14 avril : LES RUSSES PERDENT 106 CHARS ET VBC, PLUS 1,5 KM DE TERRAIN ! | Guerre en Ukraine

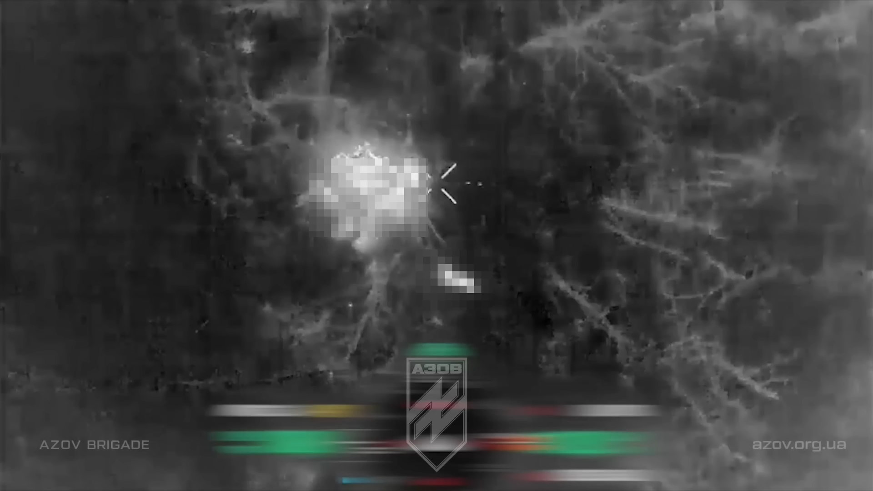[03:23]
Des images géolocalisées montrent l'utilisation intensive de drones dans plusieurs zones et haies d'arbres à proximité de Terny.